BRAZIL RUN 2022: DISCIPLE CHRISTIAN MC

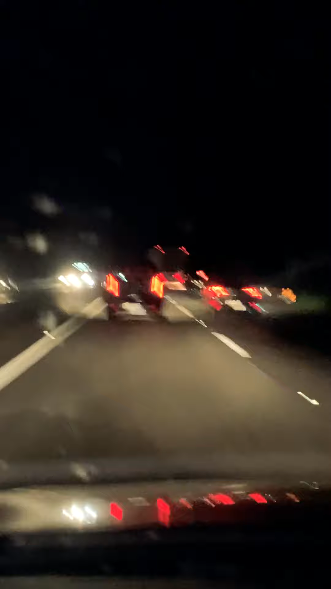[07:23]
This is traveling outside of Rio de Janeiro on the way home. So we are a total of three days of travel to get from Curitiba
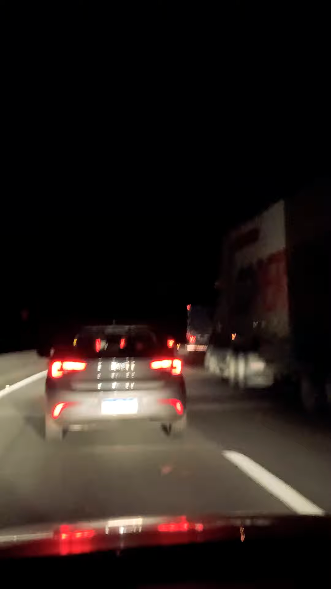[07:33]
to Rio de Janeiro to fly back to South Carolina. Or, sorry, fly back to North Carolina and drive back to South Carolina. So it's going to be a total of three days of travel. And here we are driving through the mountains at night outside of Rio. Guys, check out where we are. We're on the road through the mountains to Rio de Janeiro. Check out the road. Show them the roads, Shivers. It is crazy. There's something like a thousand foot drop off to our left. There's nothing but trucks and curves.
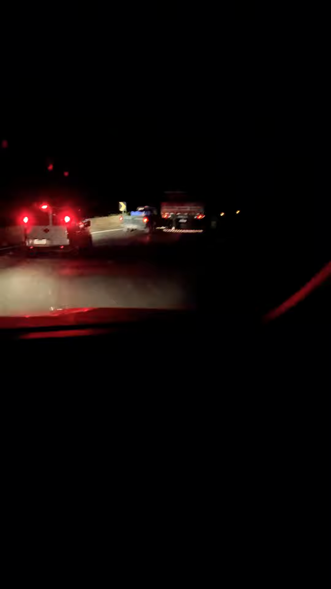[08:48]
And people are cut in between traffic. Just wild. Wild.